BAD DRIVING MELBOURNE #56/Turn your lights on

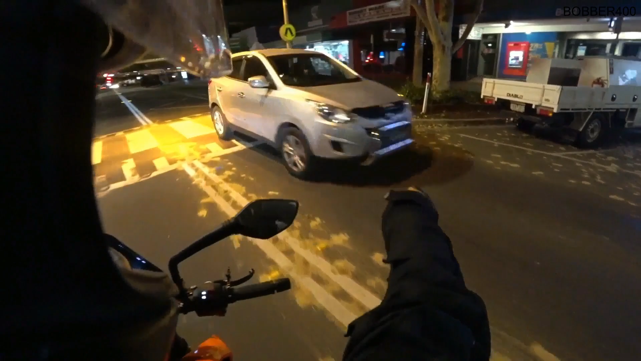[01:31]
Put your lights on. Still didn't get it. Put your lights on.
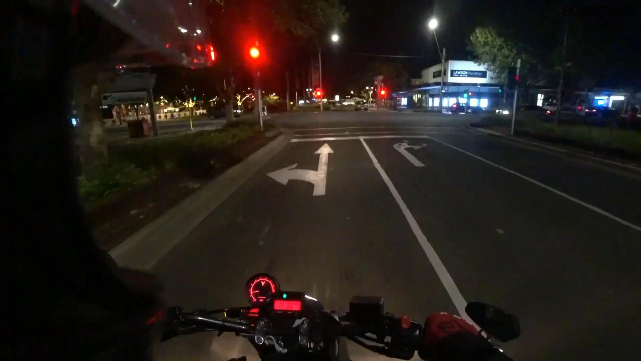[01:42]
Put your lights on, buddy. You'll get pulled over. Put your lights on too, mate.
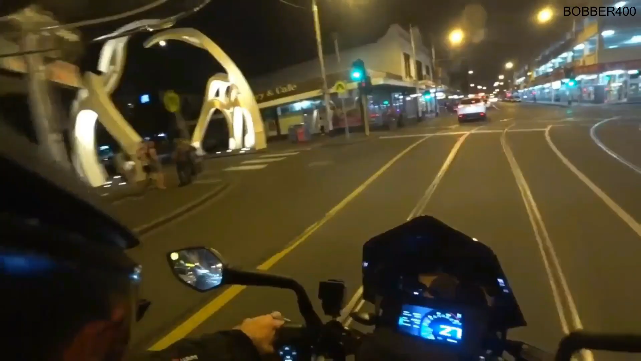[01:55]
Another one, no lights.
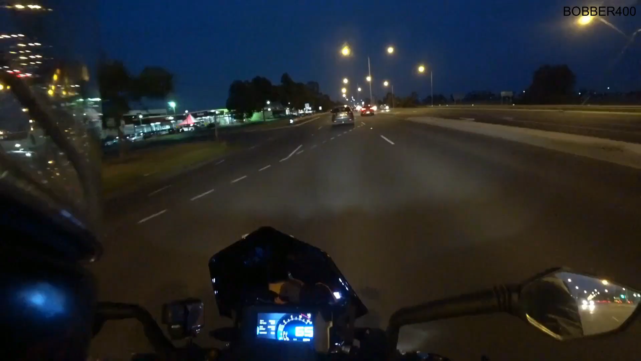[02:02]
There's another car by the looks of it with no tail lights. Oh, they don't work.
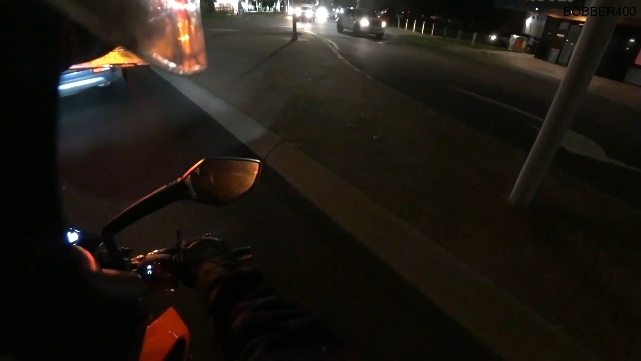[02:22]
They don't work, you're fucking gonna, I hope you get pulled over, man.
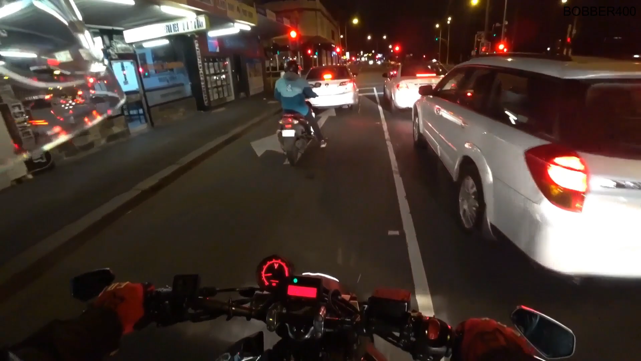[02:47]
You know you got no backlight.